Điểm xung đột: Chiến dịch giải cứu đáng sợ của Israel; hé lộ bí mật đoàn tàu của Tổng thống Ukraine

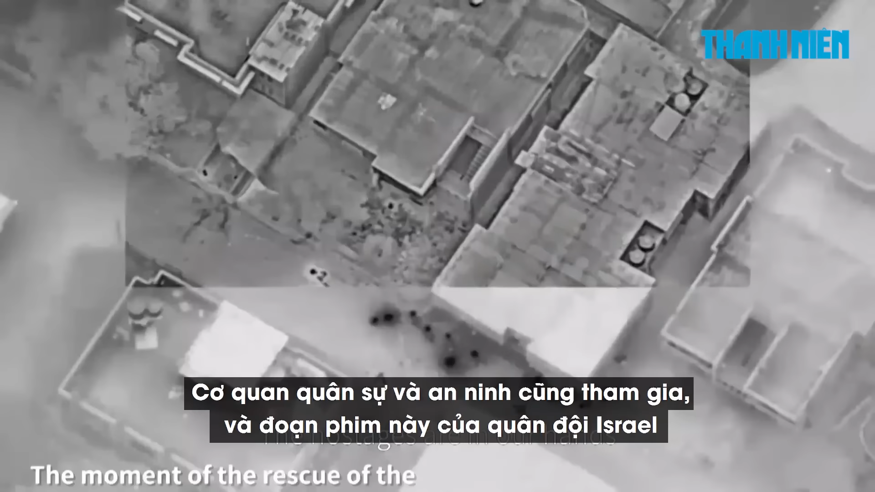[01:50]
Cơ quan quân sự và an ninh cũng tham gia, và đoàn phim này của quân đội Israel được cho là ghi lại cuộc giải cứu các con tin, cũng như cuộc đoàn tụ đầy xúc động của họ với những người thân trong gia đình.
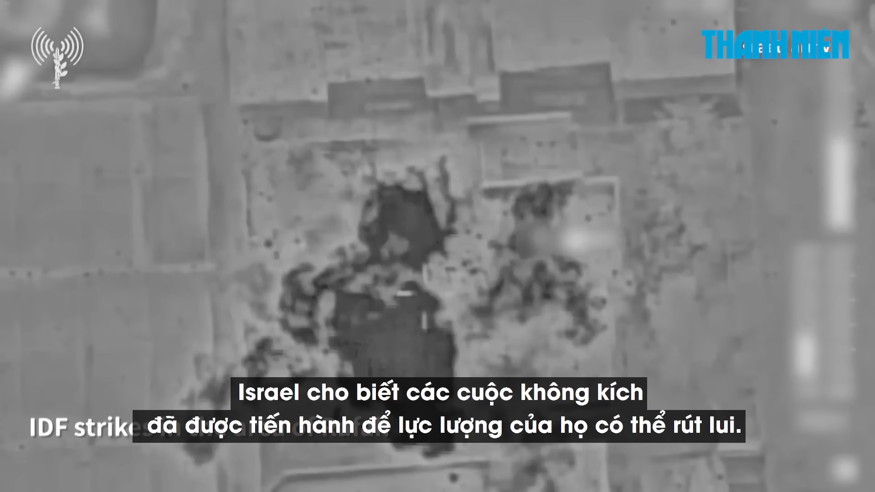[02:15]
Israel cho biết các cuộc không kích đã được tiến hành để lực lượng của họ có thể rút lui.